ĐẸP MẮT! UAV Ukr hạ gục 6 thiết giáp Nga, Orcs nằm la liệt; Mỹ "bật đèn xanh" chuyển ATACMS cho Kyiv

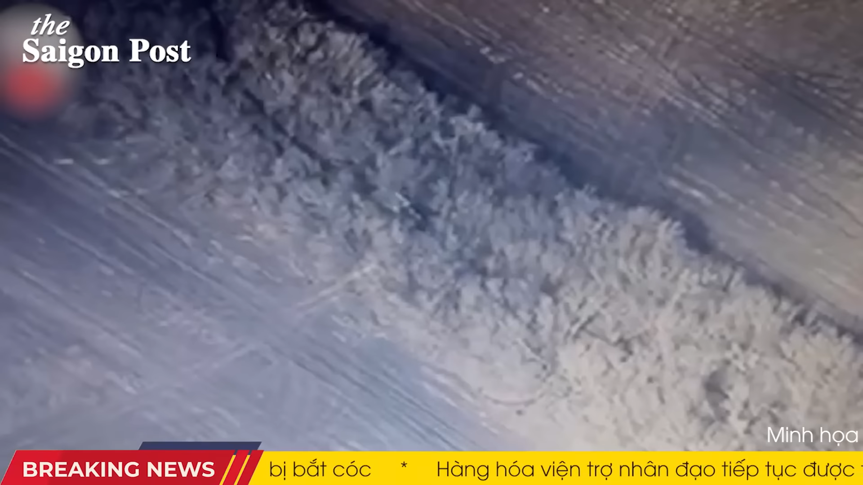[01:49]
Quân đội Nga đã triển khai một bể phóng với hai hỏa tiễn phòng không màu xanh lá cây giữa các tán cây trong khu rừng.